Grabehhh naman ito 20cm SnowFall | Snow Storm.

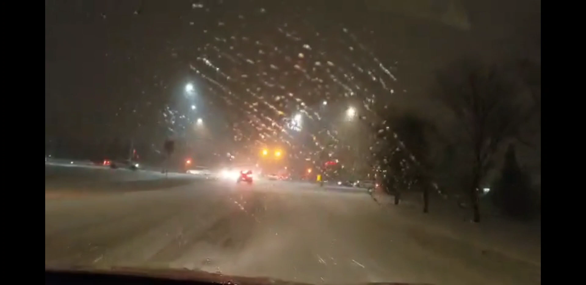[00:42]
Napakadulas po talaga. Grabe. Kapalag. Ang ilalim po ay frozen. Yan, oh, ang kitab, oh. Pag po ganun, makinta, oh, yan. Delikado. Yan po ay napakadulas ng ilalim. Ingat, ingat. Kala nyo po ay isin ang oh. Ilalim ay napakadulas. Yan, napakakintab.
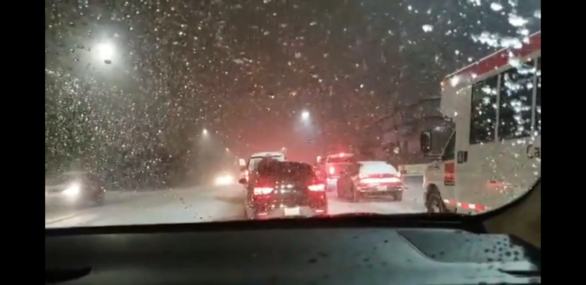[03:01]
Dashcam. Tingin sira na. Ala, sira na pala po yung aming dashcam. Kinakailangang umorder ka ng katulad kay Tutoy. Ayan sira po. Na. Nasira na po pala yung aming dashcam. Yun po ay galing pa sa Pilipinas. Ilang taon din yun ng gamit. Yun po, look at that. May snowstorm. May dulong eh. Ha? May dulong.
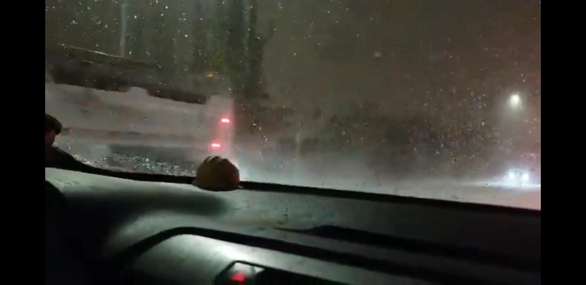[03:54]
Kaibot. Nagkakaibot pa lang. Nag-sosyo. Ha? Maya-maya may mag-aasin na dyan. Kinakailangan talaga kasi andulas ng kalsada. Andulas ang daan. Ano talaga to? Traffic. Naku, hanggang doon sa may kumain. Bago lumito doon sa pupunta kay Stony Trail. Naku. Bago pa tayo din ang mukhaan nito eh. Ay, grabe ang traffic oh. Ay. Abutin din ang kalating oras.